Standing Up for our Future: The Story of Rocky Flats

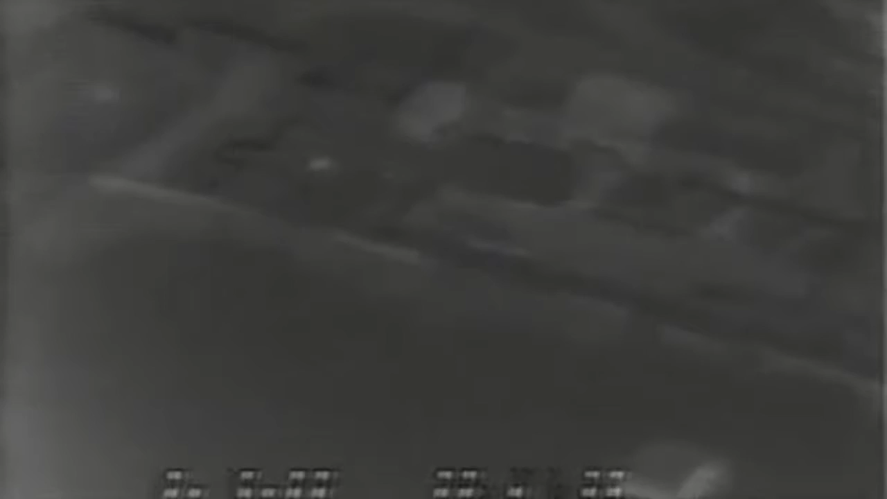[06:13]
The problem is that the plant is equipped with surface-to-air anti-aircraft missiles, so they need a letter of immunity. It is granted, and they do the flyover when 771 is supposed to be closed. On December 9th, 10th, and 15th of 1988, an FBI plane with FLIR imaging flies right over the plant.